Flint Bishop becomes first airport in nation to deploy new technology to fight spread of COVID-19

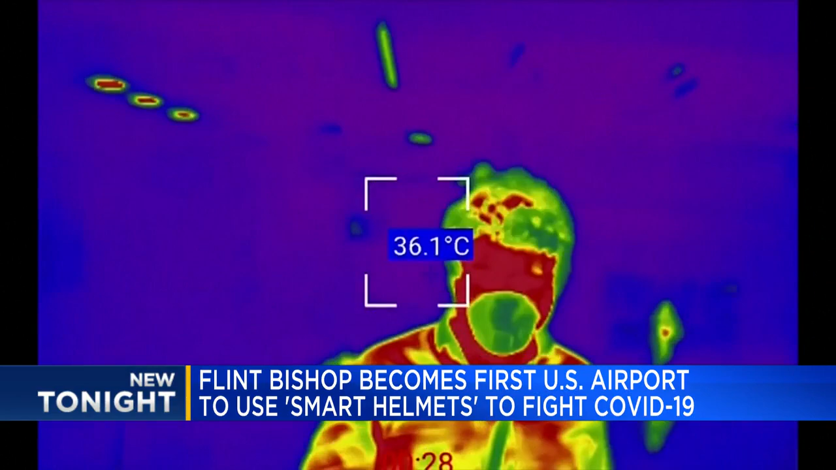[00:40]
On screen: spot 36.1°C
Non-passengers with an elevated temperature requested to leave the terminal. Passengers with fevers over 100.4 take into their airline for determining whether they can fly or get turned away.